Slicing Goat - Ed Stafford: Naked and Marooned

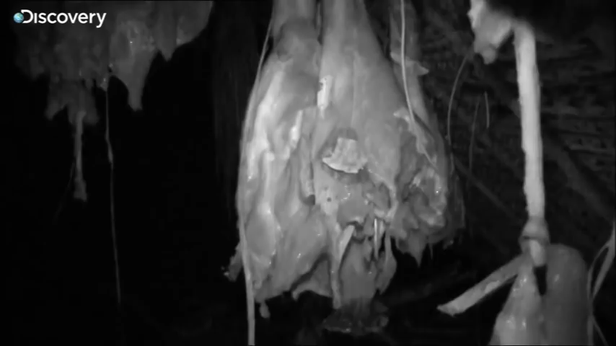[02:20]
slabs of meat all hanging above the fire
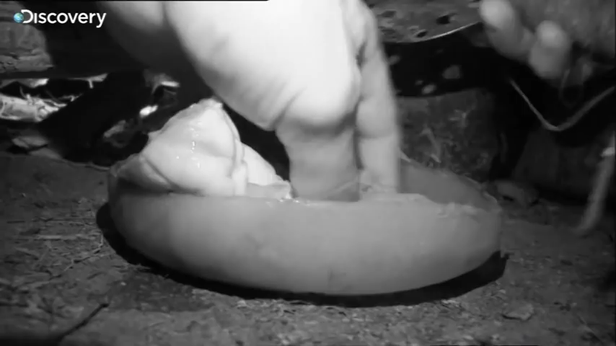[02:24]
uncooked this meat will putrefy within hours
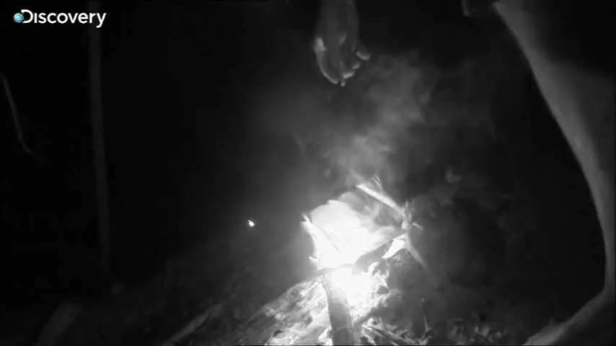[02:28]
i'm eating the internal organs first they're too good to waste the